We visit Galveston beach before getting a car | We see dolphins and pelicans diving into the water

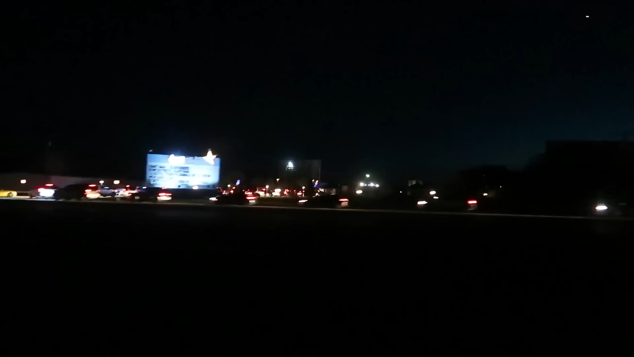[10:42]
They haven't started yet. And all these cars over there. Lordy me. Woo! Popular tonight, y'all. Dang, dude.